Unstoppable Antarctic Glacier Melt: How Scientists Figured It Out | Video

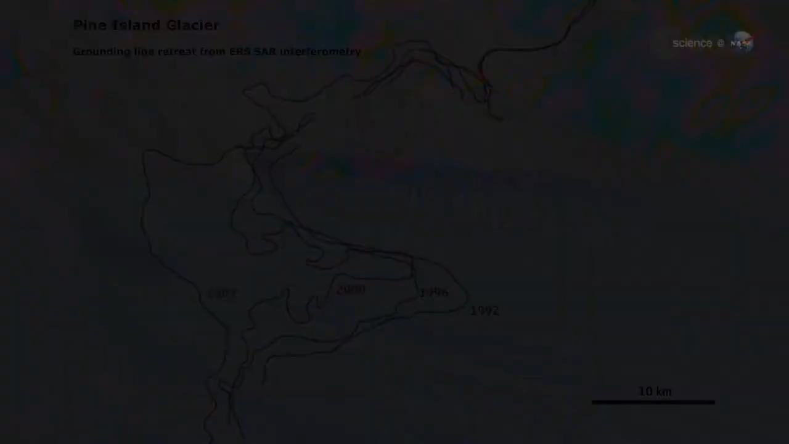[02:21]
Smith Glaciers line moved the fastest, retreating 22 miles upstream.